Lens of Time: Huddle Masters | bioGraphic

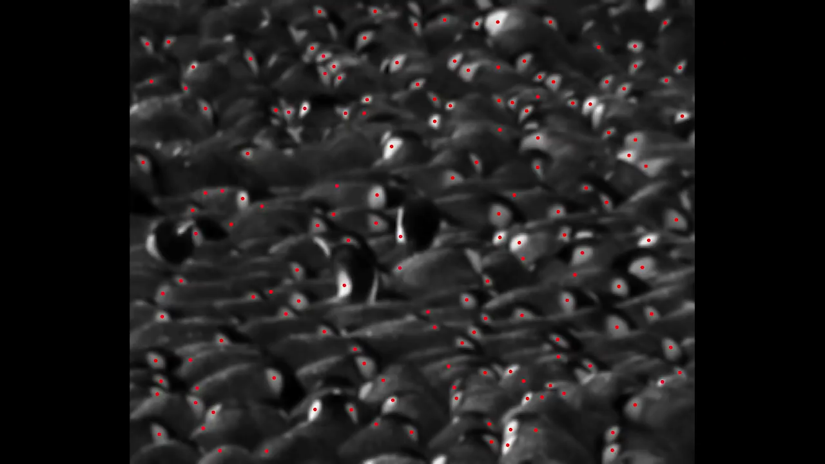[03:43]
if one of these animals starts to move a little bit it bumps a little bit into the other penguins basically where feathers become compressed and they sense that and make a same
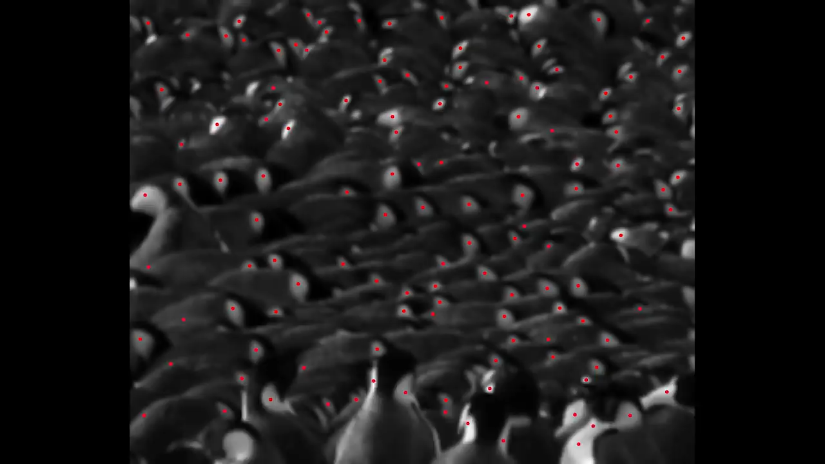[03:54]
move in the same direction and because they do this all together they exhibit this traveling wave so you see a step wave traveling throughout the whole group
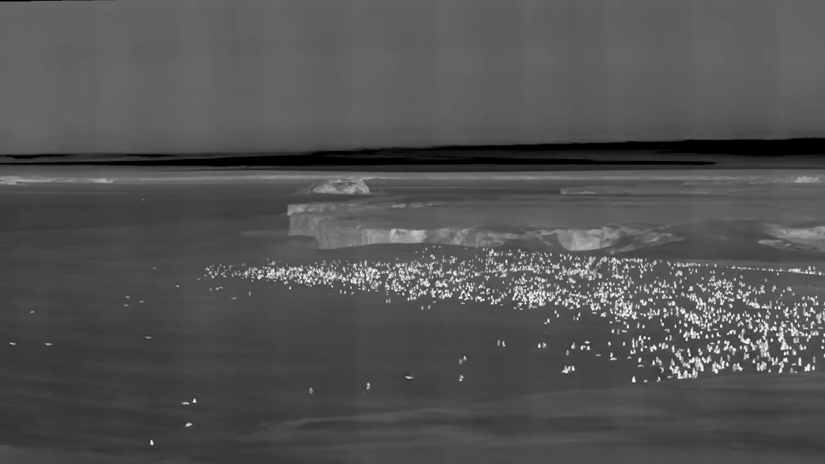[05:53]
the penguins day and night and it will be able to measure the temperature gradient within the huddling groups